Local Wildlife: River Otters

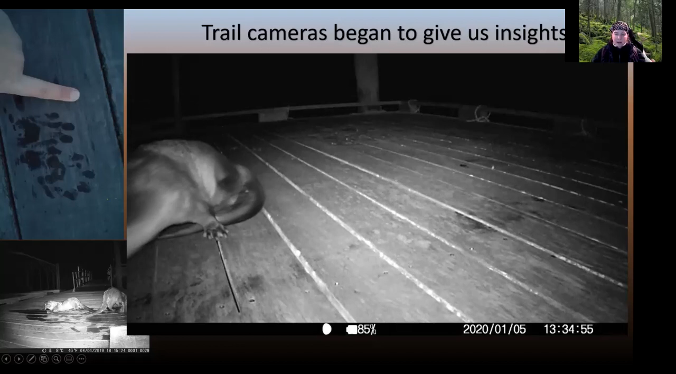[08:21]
So I wanted to share with you one of the videos where it was up close of some of our otters that we've been seeing on our docs. Now, this one's kind of fun because this could identify some individuals.
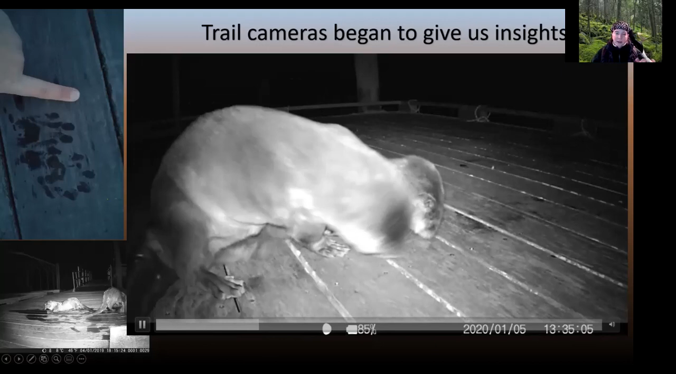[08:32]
If you watch at the very end, one of these otters is the one I call crooktail and he has a little broken tail.
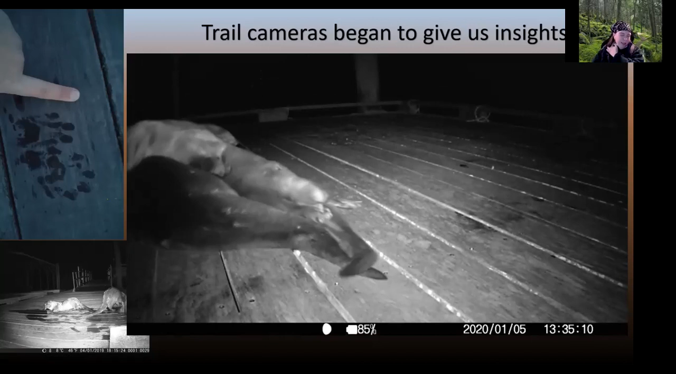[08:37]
And these are two males.
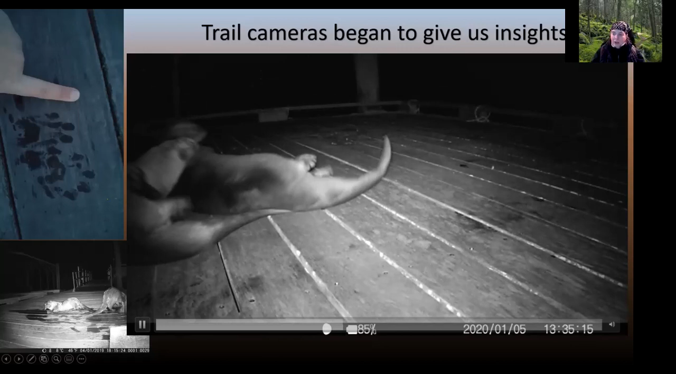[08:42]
They're just fighting. They're wrestling. They're not fighting. They're just having a good time.
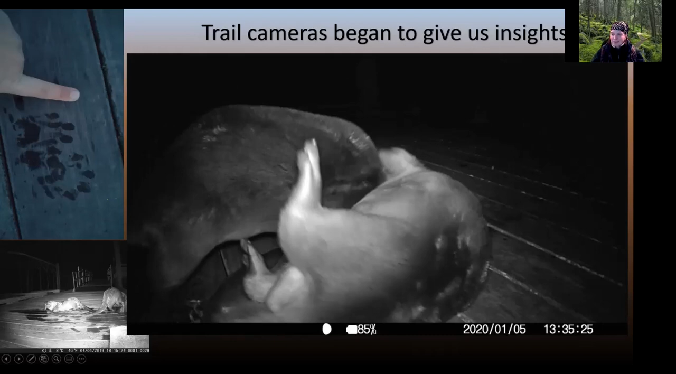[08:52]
And they just make me happy.
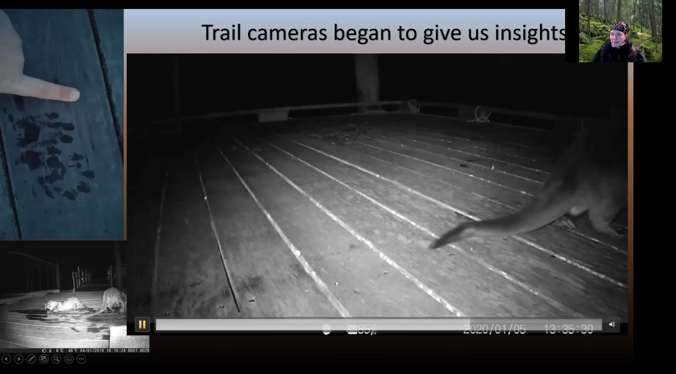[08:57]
There's the crooktail in the back there. You see that broken tail.
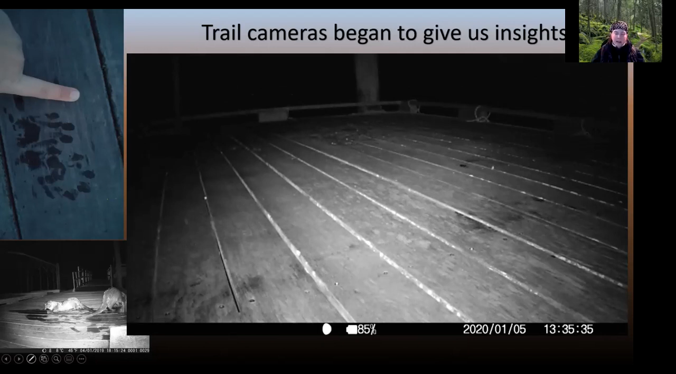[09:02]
It's kind of hard to tell them apart, but that actually let us know who that otter was, which is kind of unique. We don't always get that glimpse into individuals. And we also discovered with these trail cameras some very funny things.
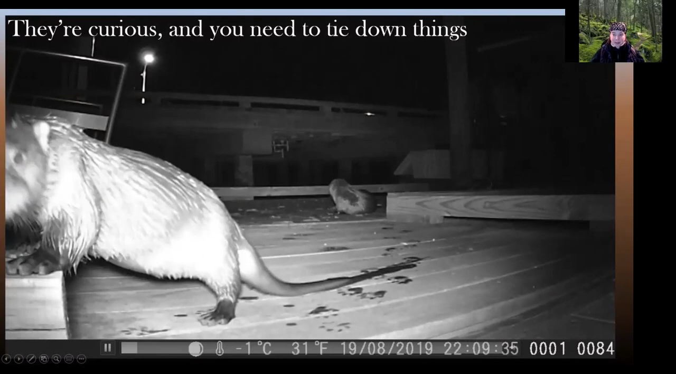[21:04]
Now, he never actually successfully pulled it down,
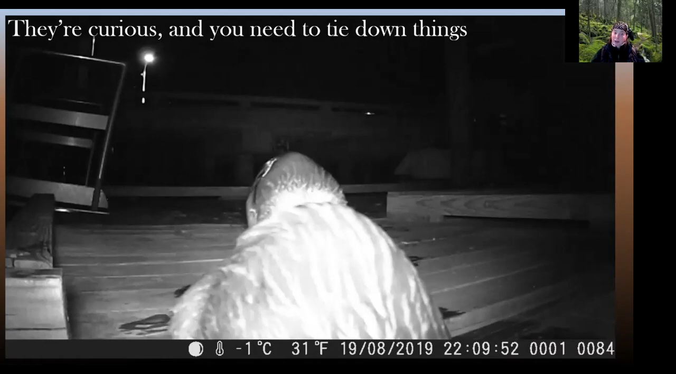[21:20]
but he tried really hard and then his buddy tried really hard and I just thought it was the funnest of the belly of an otter like that. You'll see the one in the background is actually going to give a little cat donation for us.
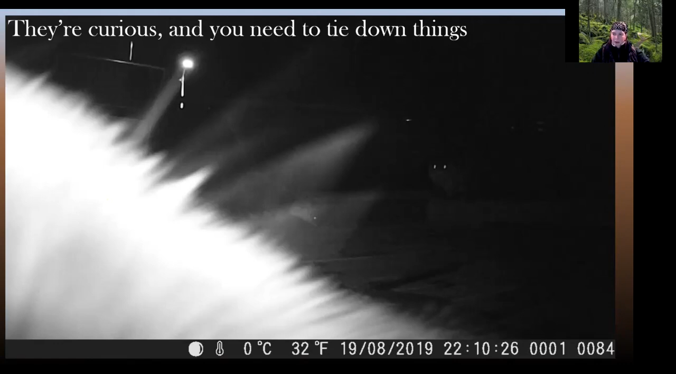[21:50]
While this friend keeps trying to take my camera down. So that was a group of males. We'll talk about that. Typically, the males travel together in these groups. They're called ronks. Now, it's been estimated, I've seen reading that they can travel in groups of up to 10. I've never seen that in the videos.
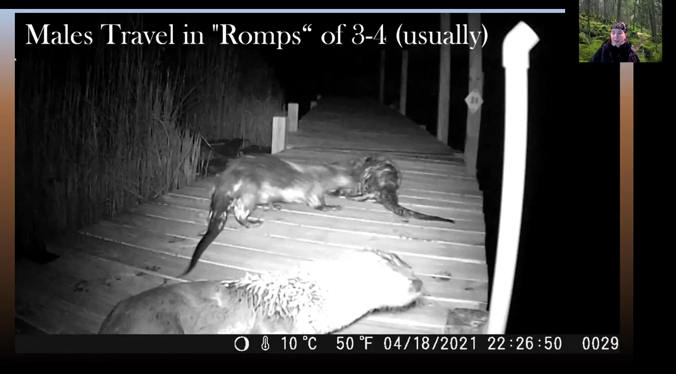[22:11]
I've always seen no more than four, but that doesn't mean that there aren't bigger groups out there. I'm just wondering if that's the carrying capacity for a group with the fish that are available in the near shore areas where they're hunting. And you see they're perfectly comfortable. On the docks, they're rubbing and sliding. They're drying their fur off and getting a little bit more floofed out and waterproof. Spreading that oil around on their fur too.